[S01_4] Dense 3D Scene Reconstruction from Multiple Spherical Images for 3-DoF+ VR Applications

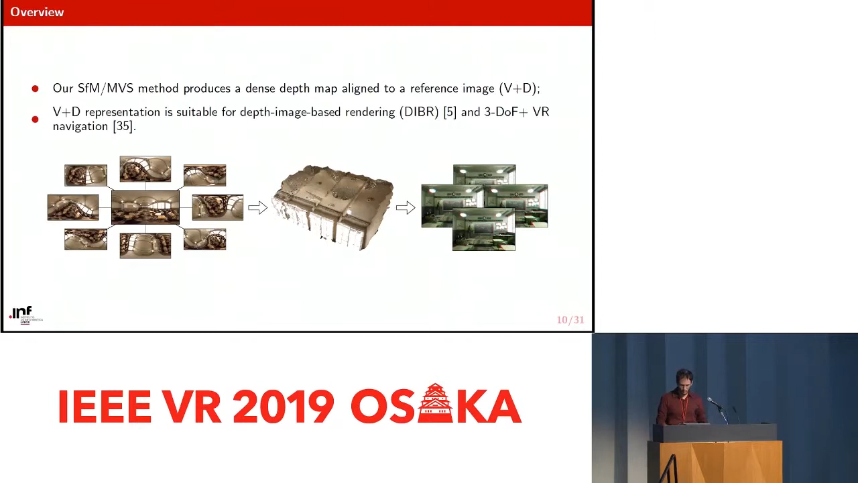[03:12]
And our method outputs a depth map, which is dense, that is registered to the reference image that can be used for the IBR applications and for three degrees of freedom plus VR navigation. So, this is our pipeline. We have a reference image, we have other supporting images,
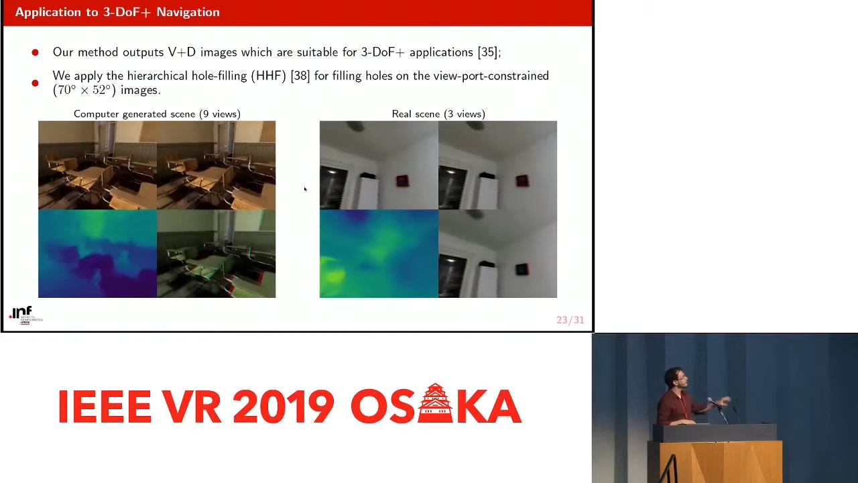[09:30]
So we are just rendering the actual capture. The, sorry, the left image, the right image for the left and right eyes, the depth map, estimated depth map,
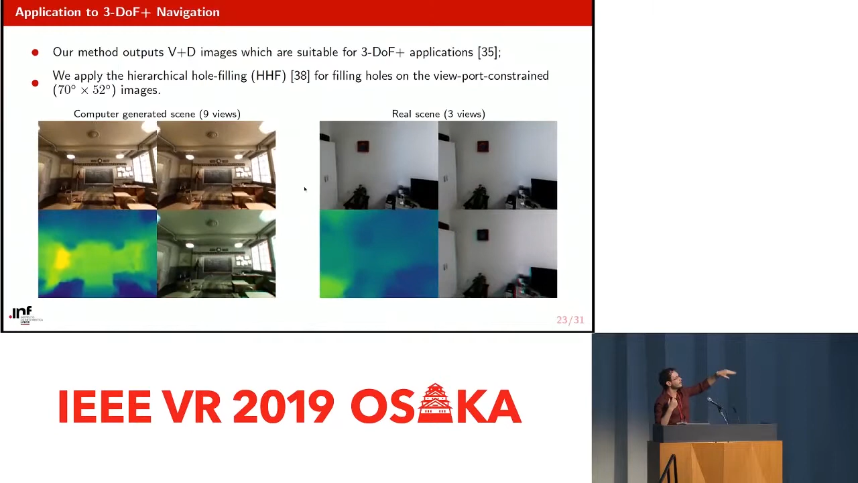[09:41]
and the anaglyphs in the bottom, the top bottom, the right bottom. So these are two examples. Okay.